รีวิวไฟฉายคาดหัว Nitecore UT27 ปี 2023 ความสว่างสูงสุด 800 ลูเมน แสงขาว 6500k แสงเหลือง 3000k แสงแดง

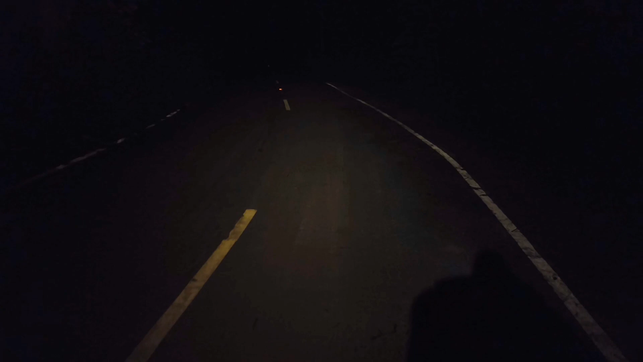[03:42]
เมตต์น่าจะได้เลยนะครับผมเห็นพวก collage ุ้ทางป้ายจะลาจรอยู่ตรงนั้นนี่คือแสง warm ระดับนึงlow กดหนึ่งขั้งก็จะไป medium นะครับสว่างขึ้นมาอีกหน่อย